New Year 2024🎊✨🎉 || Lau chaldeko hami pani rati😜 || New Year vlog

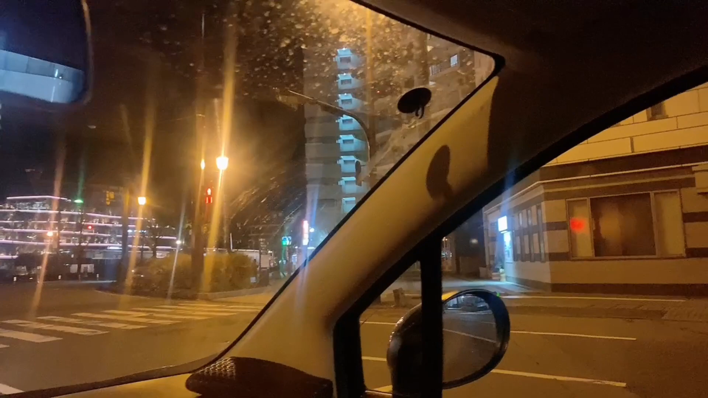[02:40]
12 बजेपछि ह्याप्पी न्यु इयर भनेर पुरै लाइट बाल्छ. तर त्यहाँ के होला नि उता त, यहाँ त अनि यहाँ त केही नहुँदो रहेछ. मामाको लाइट साइटहरू हटाएछ.